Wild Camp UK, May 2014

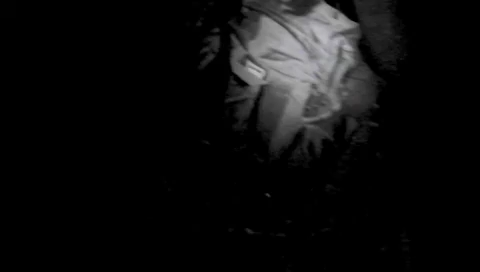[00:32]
it or not that is just food big bag that's kit a little bit of kit flying around underneath